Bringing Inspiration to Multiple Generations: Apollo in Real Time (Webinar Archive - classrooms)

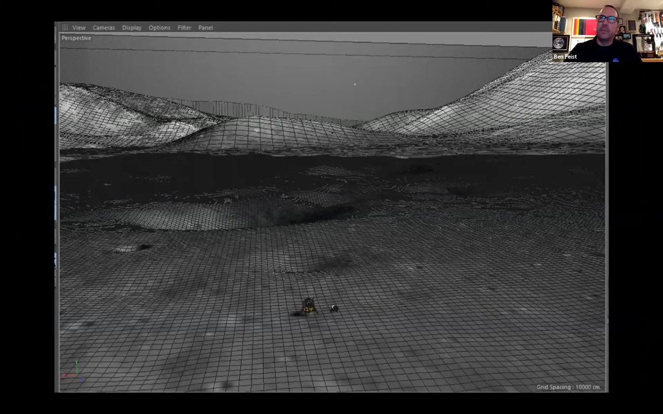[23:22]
That's the real shadow from the real descent stage. And then I've stuck a model there and you can see the models the right size for the shadow. And I made the lunar module fit the tire tracks so I knew it was going to be the right size on the surface. And I made these animations that allow you to actually fly over the surface of the moon like you have wings and you're flying there.